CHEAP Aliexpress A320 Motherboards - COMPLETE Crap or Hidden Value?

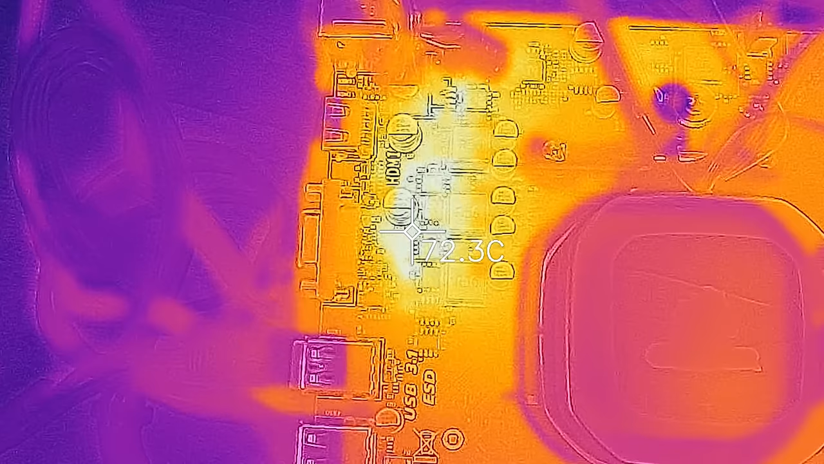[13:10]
On screen: spot 72.3°C
So the VRM is probably a little bit inferior to that of this one right here
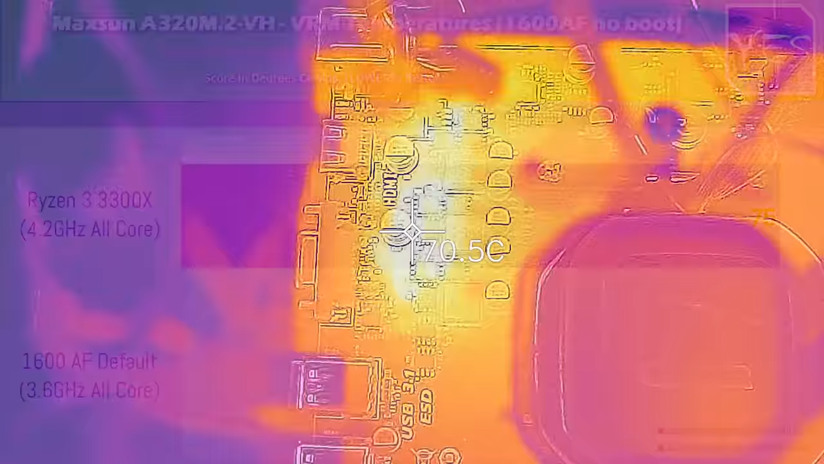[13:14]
On screen: spot 70.5°C
but it also comes in $5 cheaper shipped so it's coming just under 50 USD shipped to your door worldwide.